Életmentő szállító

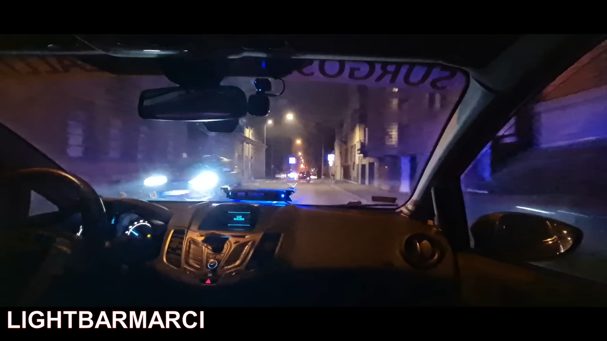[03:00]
A Városmajor utca este 5 óra környéke. Csak jelzés értékkel szirénázok, látjátok, szépen félrehúzódnak az autósok. Olyan feltűnő az autónak a fényei a esti szürkületben. Nagyon jól észrevehető ez a belső villogó, ami látjátok a táblákon is nagyon jól visszatükröződik.
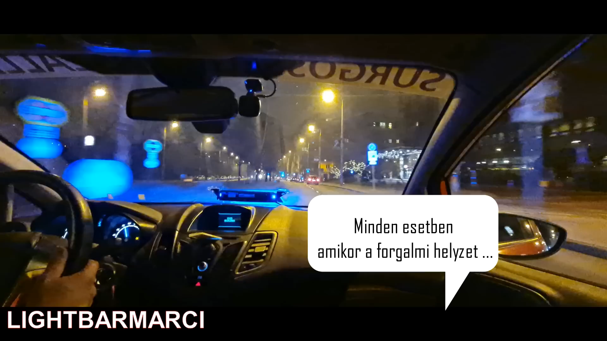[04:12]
Esetben innentől, ahol már a forgalmi helyzet megkívánja, itt már mindenképpen indokolt, főleg, hogy egy nagy kereszteződés lesz.
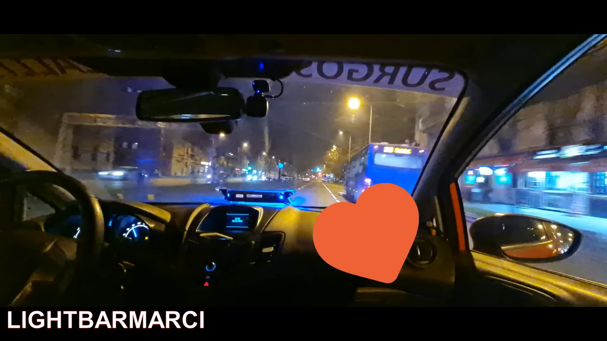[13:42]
óvatosan. És itt már a hangot le is zárom, és bekapcsolom a vészvillogót a keresztirányú forgalomnak, hogy elengedtek.
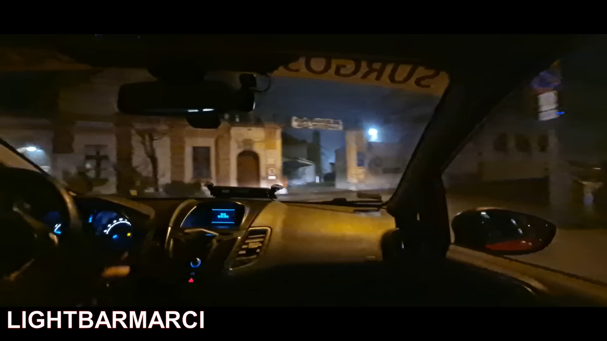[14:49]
jelezett, hogy ő is elindult az országos vérellátótól. Már rohanunk is tovább. Szinte azonos irányba megyünk. Látjátok előttem a kék lámpás autóra gondolok.